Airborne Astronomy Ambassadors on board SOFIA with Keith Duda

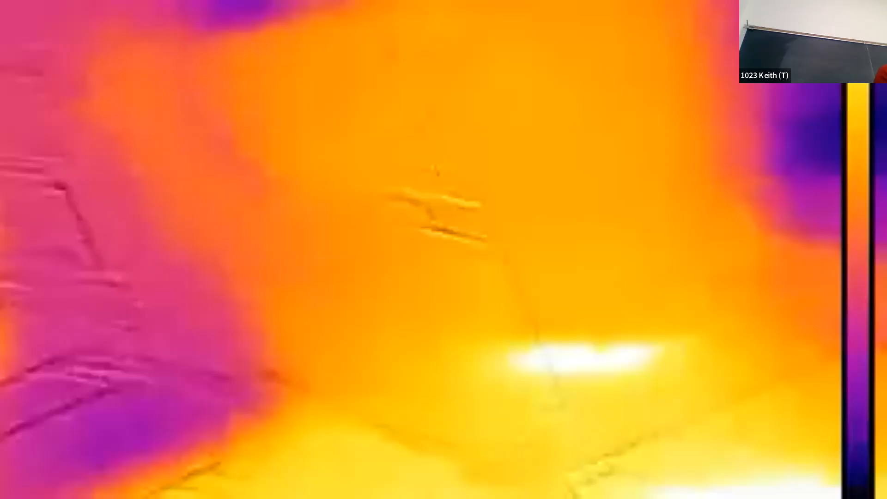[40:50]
Sometimes outlets look a little bit hot.
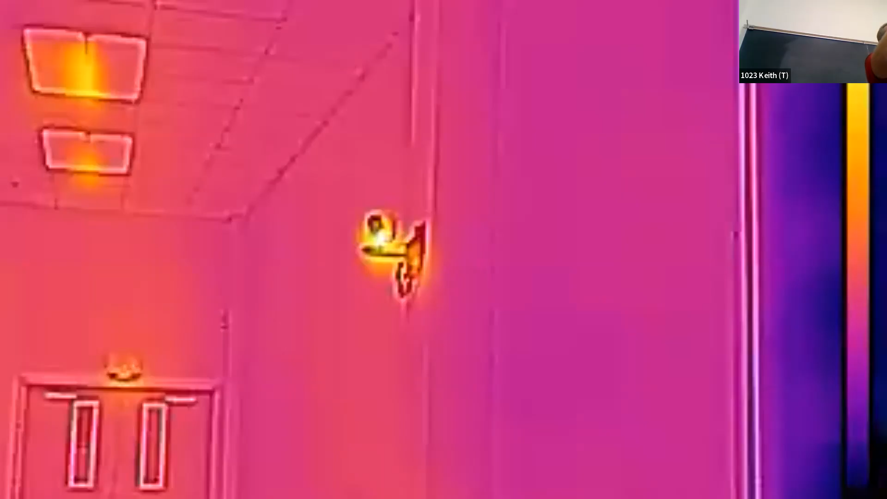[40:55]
Can you see right above Elon?
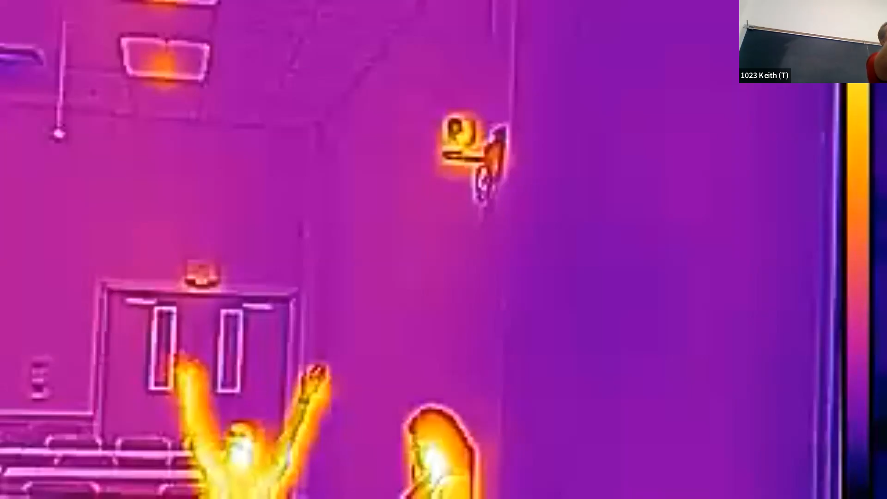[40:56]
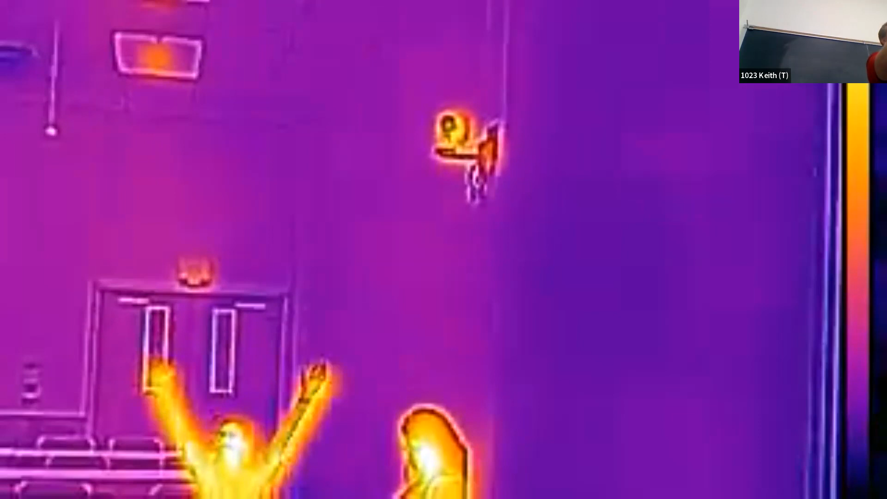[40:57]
There's that camera above him. It seems to be a little bit hot from whatever it's running. It's not.
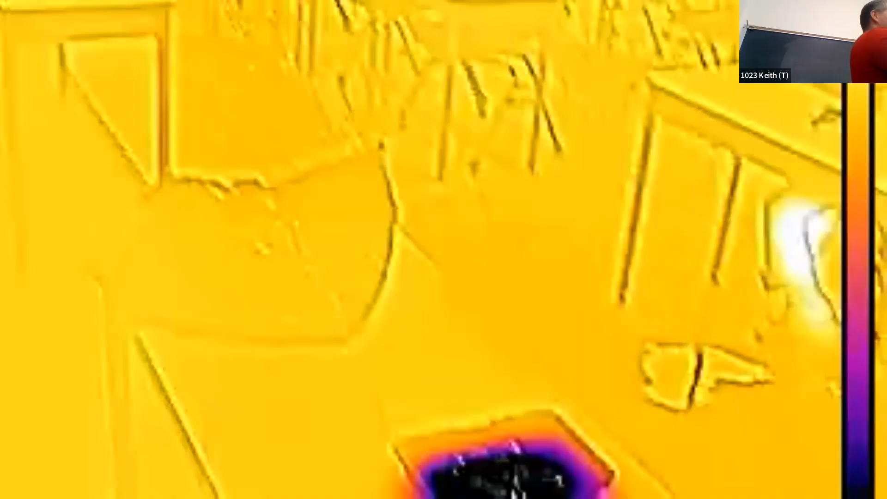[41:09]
So it seems like we have more heat here.
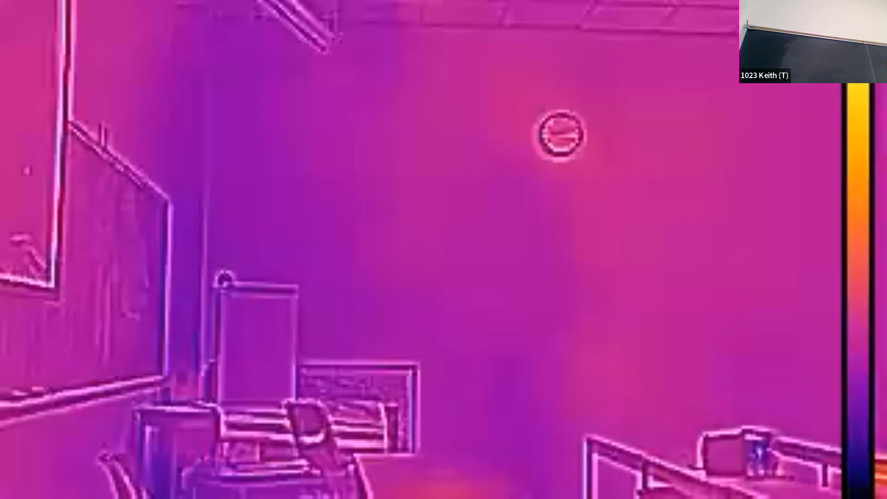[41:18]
I'm just trying to be real scientific here. If they're wearing a bra that keeps the heat in. So you can kind of see that you're not seeing through their clothes. You're seeing where the heat from the body is not coming out. So like that one picture of that female student that I had, I just do them from like here up. And you were talking about the wavelengths. Yeah. Could you mention that again? I don't know if you have enough stuff about your head. No, I don't. Okay. Yeah. They also don't do like nanometers or meters.
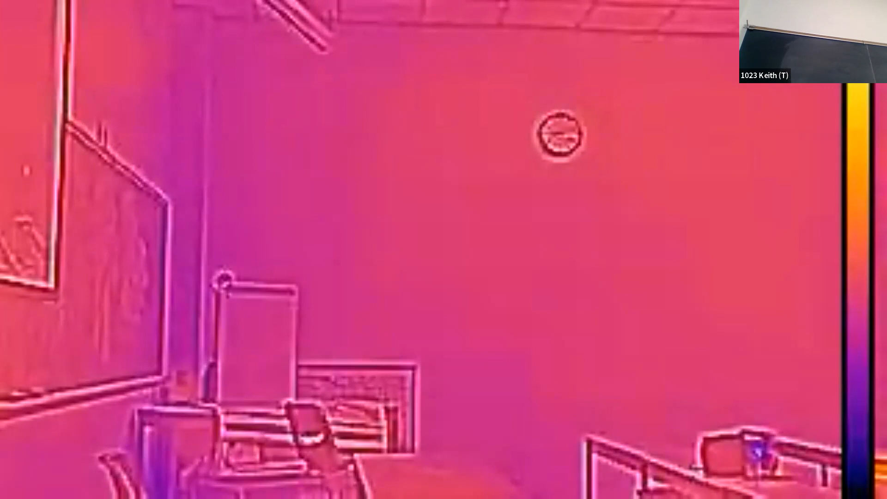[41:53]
Like I'm used to for physics. They like to use microns. And so that's kind of hard for me to like translate in my head. Negative six. Instead of meters. Yeah.